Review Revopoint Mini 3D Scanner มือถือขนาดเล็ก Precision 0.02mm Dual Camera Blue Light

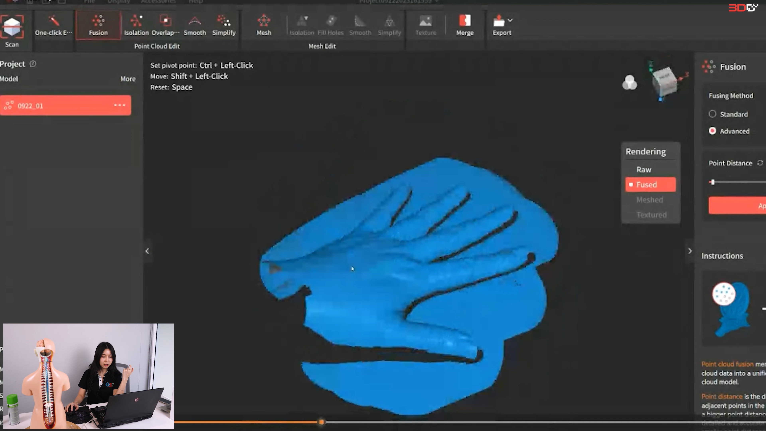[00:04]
02 มิลิเมตรค่อนข้างชัดนะคะ เห็นเป็นลิ้วๆ ของเนื้อเลยตัว River Poi Mini
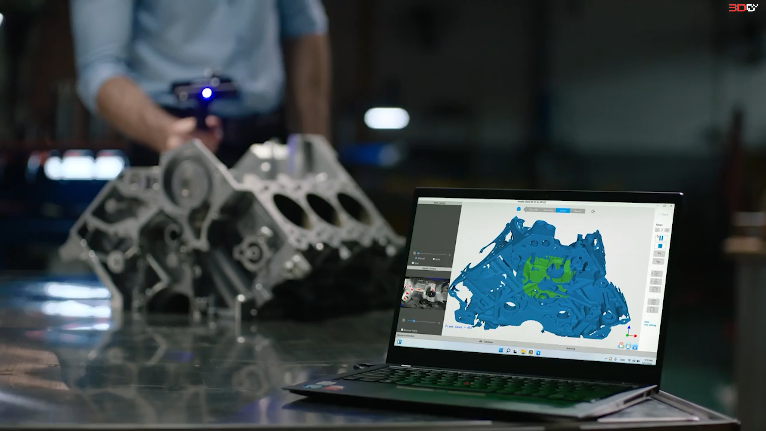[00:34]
02 มิลิเมตรก็คือ 20 เนค่อนเนงนะคะแล้วก็ตัวเครื่อง
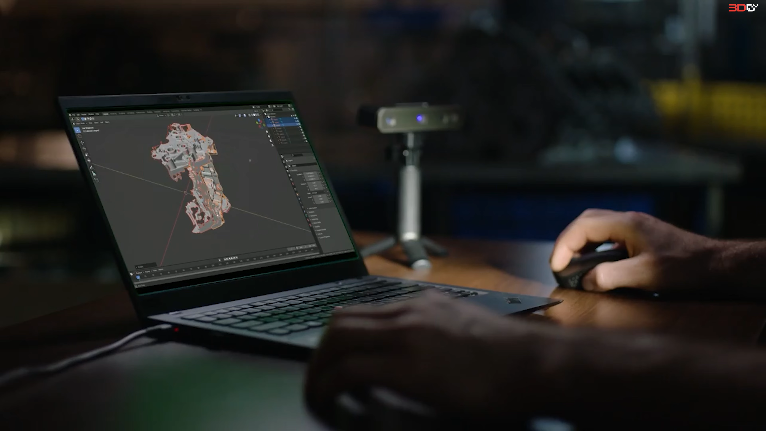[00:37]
3D ของ Mini เนี่ยเขาจะเป็นสมรับงานสแกนเล็กๆ งานเหลียนงานซีวรีเพื่
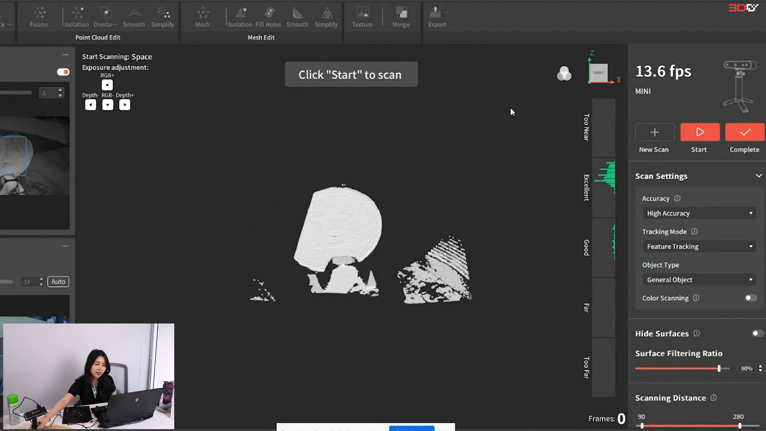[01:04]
ง่ายเห็นไหม เห็นลายเรียดเขาป่ะคะEccurrency เหมือนกัน Future เหมือนกัน Marking My Generalก็จะส nasze Server อรูปแจ็อกนะคะเหมือนกัน
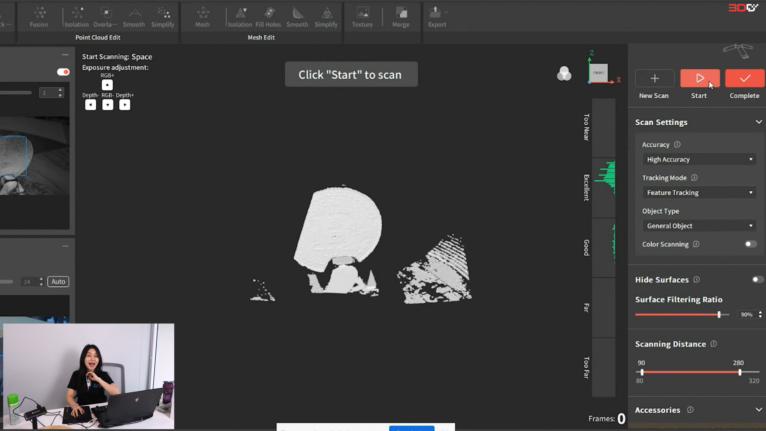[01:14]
อันนี้มันไม่มีถาดมาให้นะไม่มีถาด Google มาให้ลูกค่า нужноต้องซื้อถาดเองนะคะ
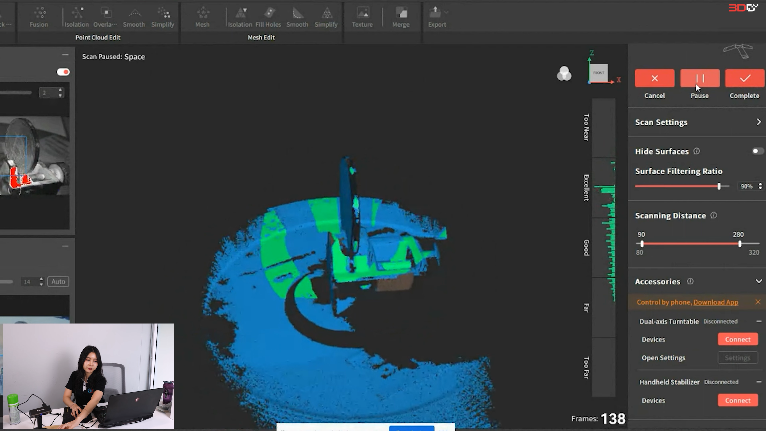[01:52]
ตรงข้างๆ พอดีมันไม่ค่อยติดว่าสเปแป้งแป้งมาหลุดแต่ว่าไม่เป็นไรเราจะแค่ดูว่าตัว B มันใช้ได้ไหม
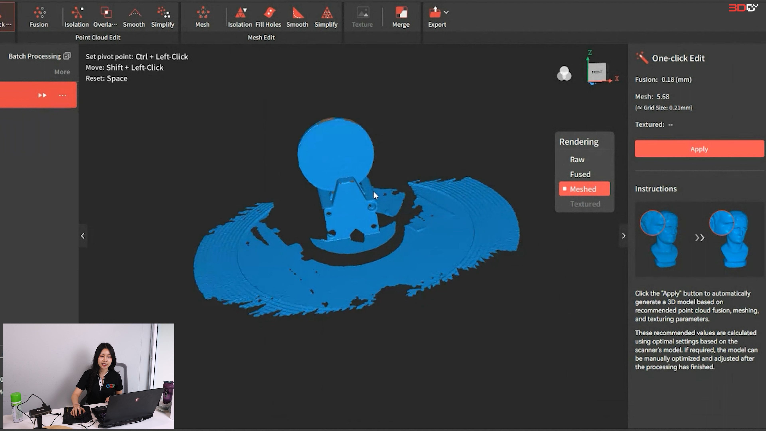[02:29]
อันนี้จะแนะนำแบบนี้ จักสิ้งว่าลองได้เห็นไหม เห็นตัว B มาท
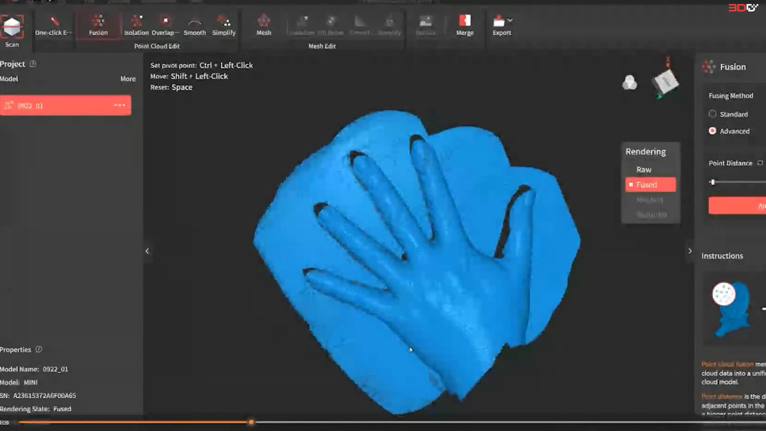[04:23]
อันนี้จะม็อขึ้นมือ สแกนมือ เขยๆสแกนมือให้ดู
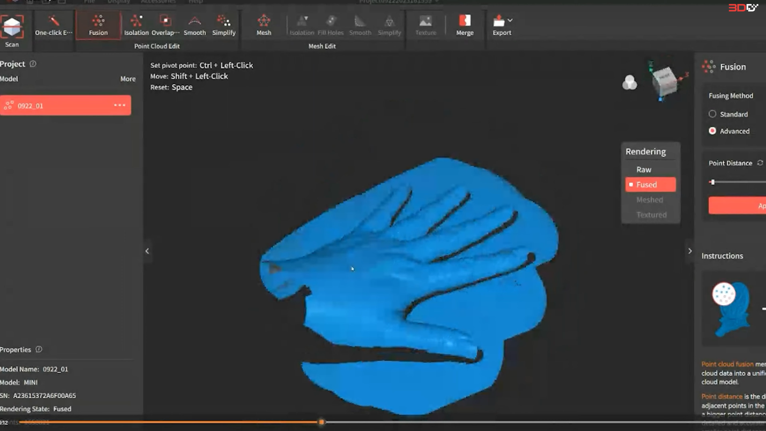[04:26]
ค่อนข้างชัดนะคะ เห็นเป็นลิ้วๆ ของเนื้อเลยซึ่งมากติเครื่องส
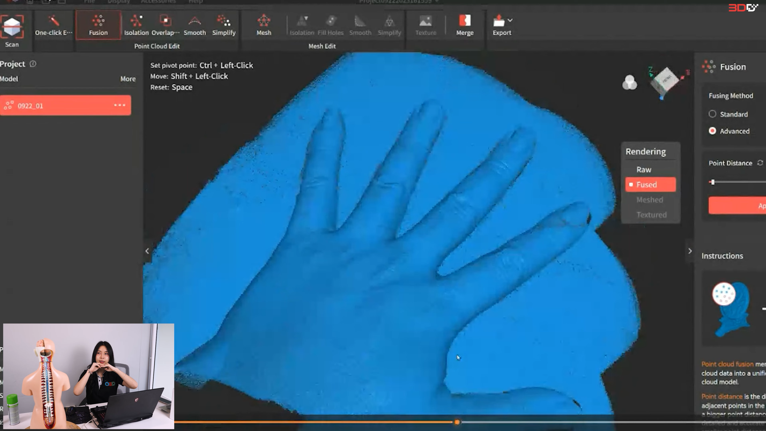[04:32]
แกนราคักของเนี้ย มันก็ยากนะที่จะเห็นดีเทลอะไรขนาดนั้นเพราะว่าอย่างน้อยก็ต้องมีแสนกว่า
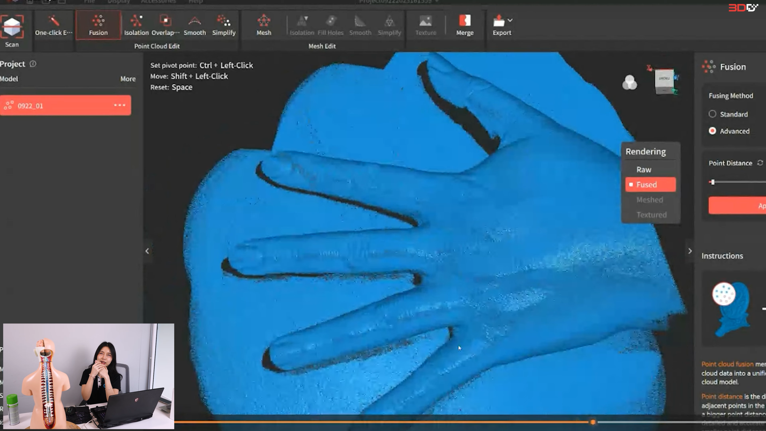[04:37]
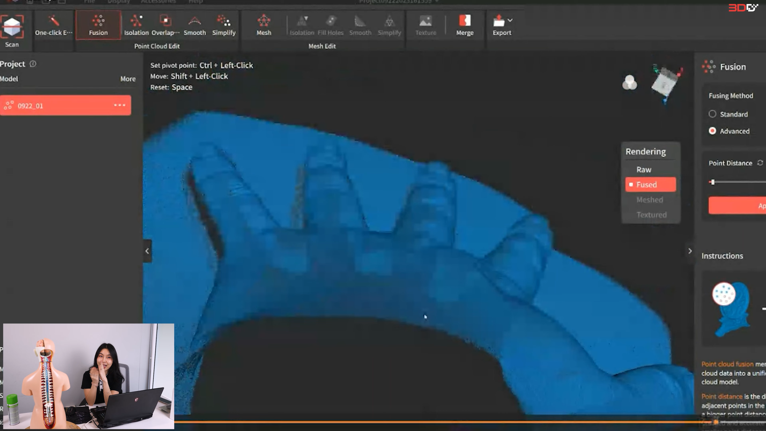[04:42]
ตัวทางสแกน 4 ยังไง สแกนมือแล้วชัดเลยอันนี้คือทำได้แล้วว่า ตัวนี้จะเป็น Blue Light นะตัวนี้จะมีดีเทลเยอะ ไม่ถึงสำหรับงานเล็กๆ นะเป็น Fit Scan ตัวนี้จะอยู่ที่ราคา 35,